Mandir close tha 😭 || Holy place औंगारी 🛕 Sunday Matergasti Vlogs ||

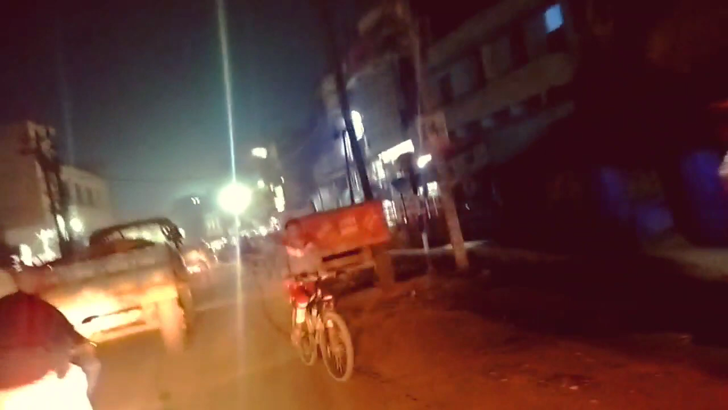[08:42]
तो फाइनली यहाँ पर से थोड़ा सा रास्ता नीट एंड क्लीन दिख रहा है गाइज, और मेरी मटर गश्ती जो आपके साथ चल रही है, वो भैया हाथ दे रहे हैं। चलो ठीक है, तो फिलहाल यहाँ पर से निकलते हैं।